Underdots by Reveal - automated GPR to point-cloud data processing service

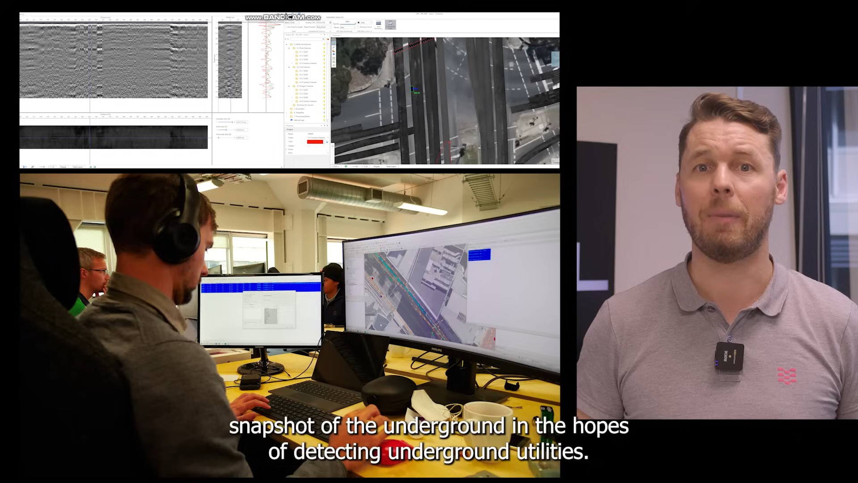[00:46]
but the output of these radar units requires trained technicians and expertise to interpret.
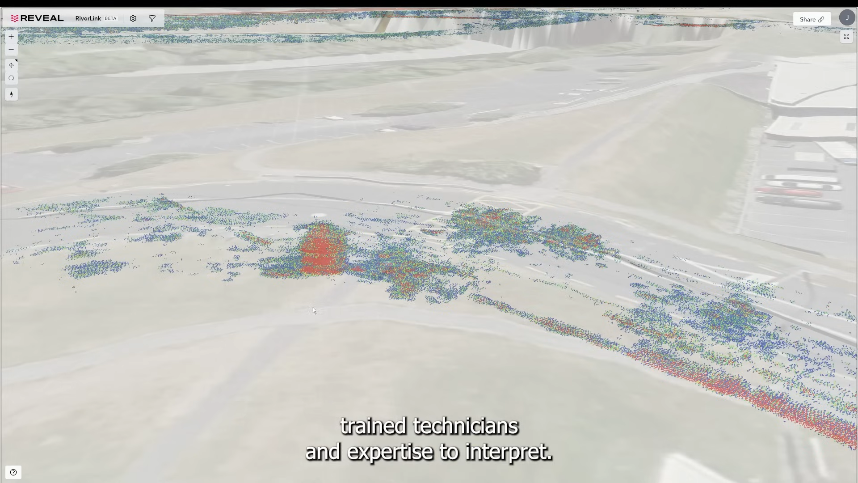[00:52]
With underdots Reveal can rapidly produce an intuitive visualisation of subsurface detections in a matter of hours.
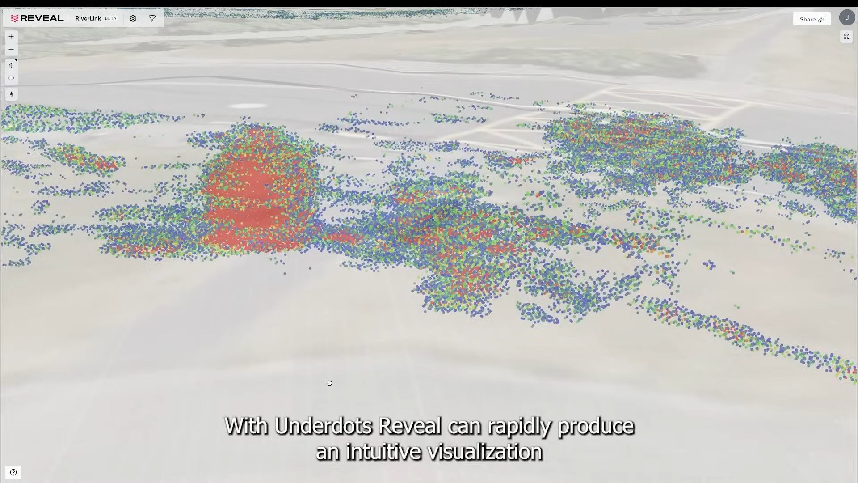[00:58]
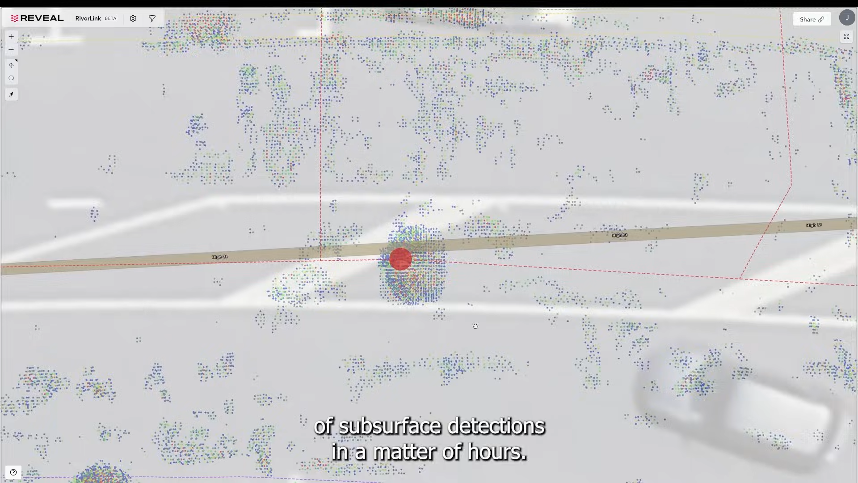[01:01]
The signal processing under the hood is pretty complex but filtered from the raw radar data the end
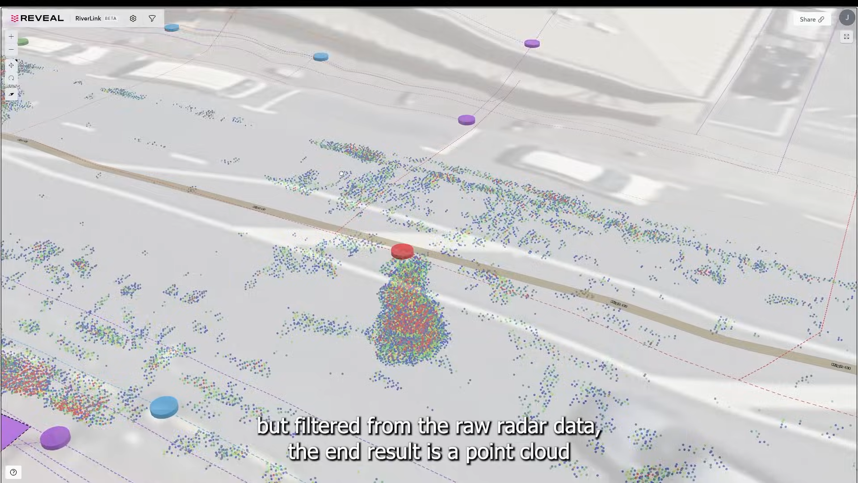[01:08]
result is a point cloud indicating the depth and intensity of reflections.
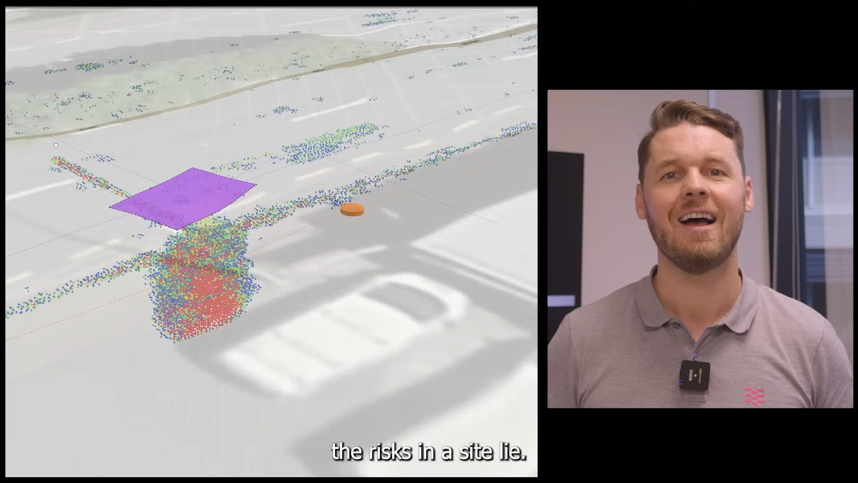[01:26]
Here we can see where the radar signature has picked up a solid detection of a subsurface asset.
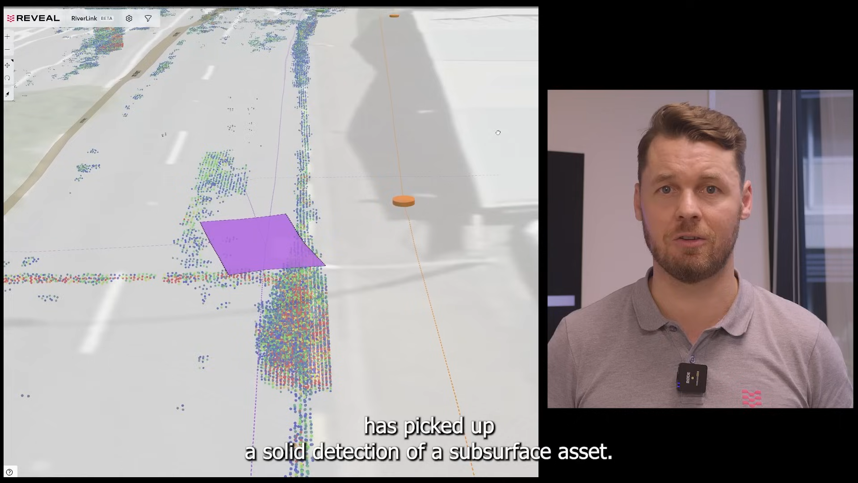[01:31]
The utility plan showed there should be a water main here